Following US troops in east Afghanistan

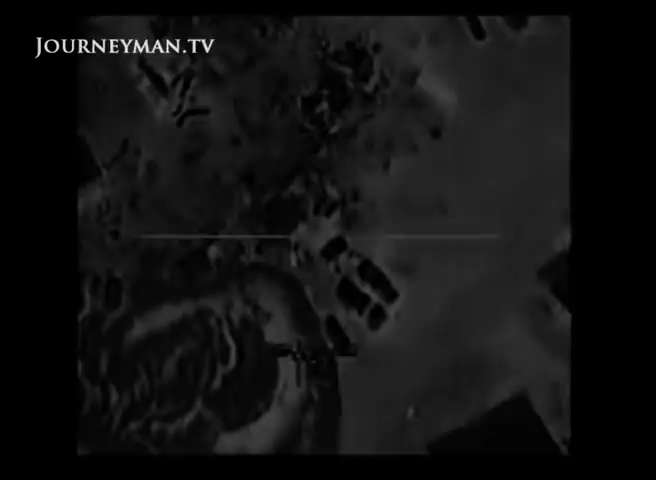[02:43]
firing missiles into Pakistan. They are targeting suspected Taliban and Al-Qaeda positions.